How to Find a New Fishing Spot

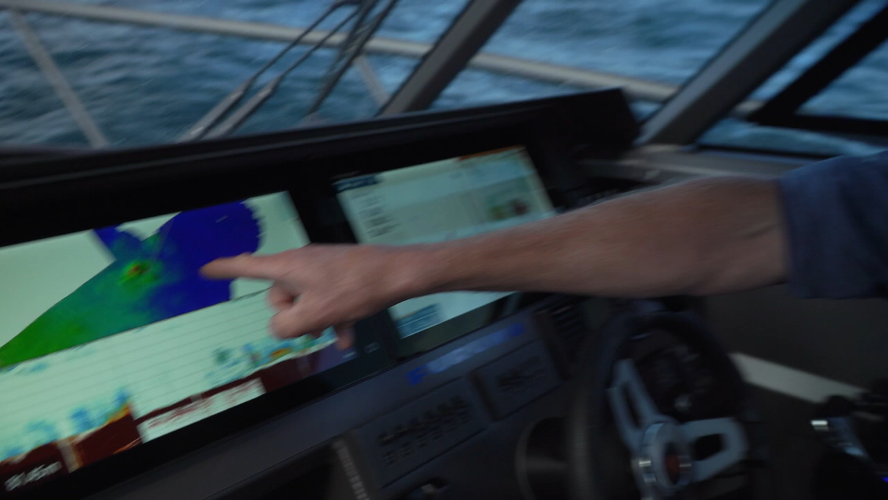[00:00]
Look at that, a rock. It's not on the chart. And I notice there's a school of fish there. Oh, that's a good one too, hey? 82 meters of water. There's all sorts of it could be.
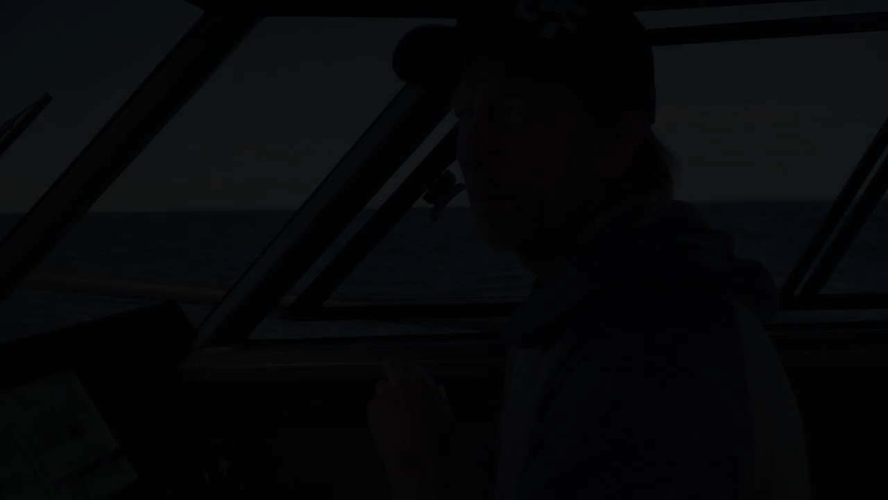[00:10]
Well, I was just about to head for home, and we're just about to put the boat up on the plane. I look down at the wasp, and I'm like, ha ha, look at that.
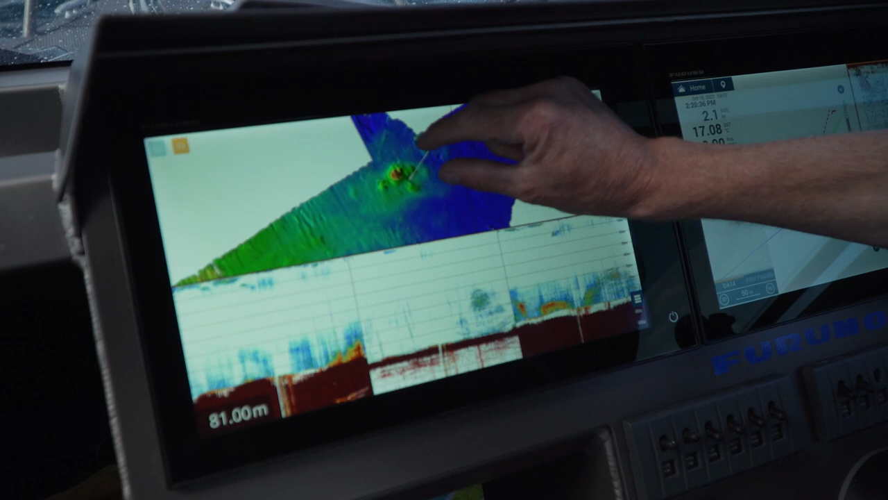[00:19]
We've mapped there a rock. You can see it comes up. It's got a couple of high points there, a bit of a gut through the middle.
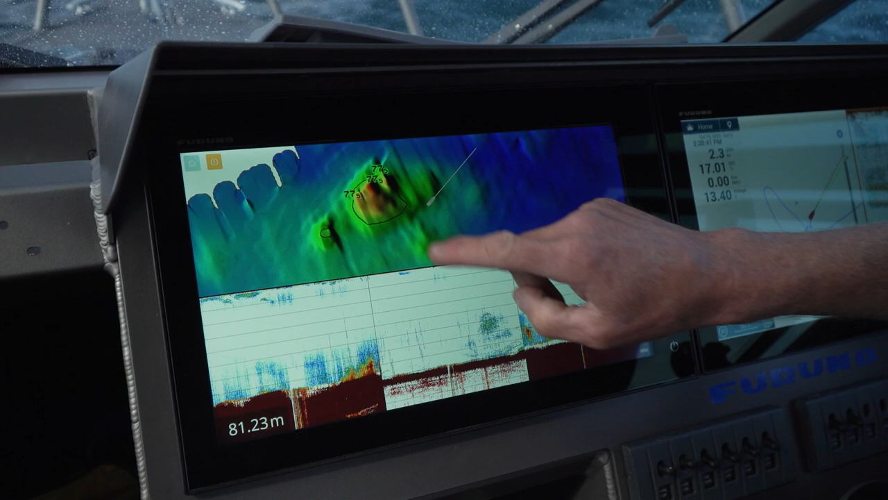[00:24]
On screen: depth 81.23 m
And it's not on the chart. But nothing on the chart here.
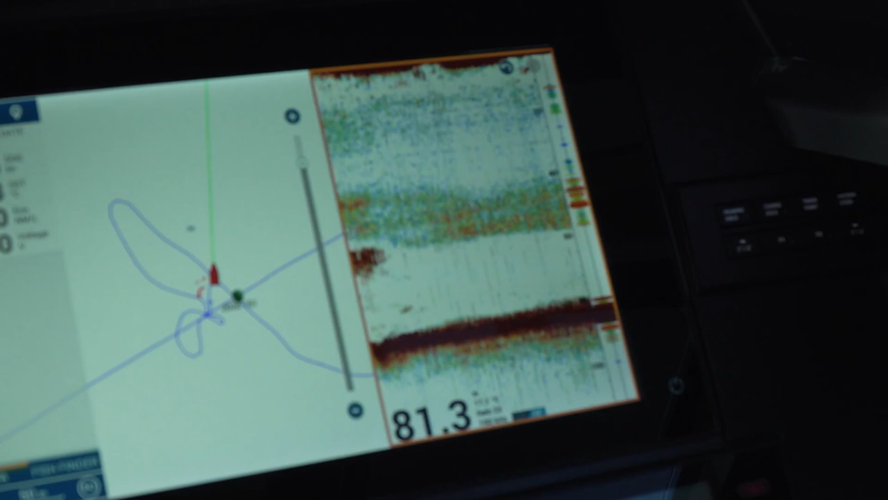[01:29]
And just as quick as I did there, you're ready to fish in 82 meters of water. Oh, that worked a treat.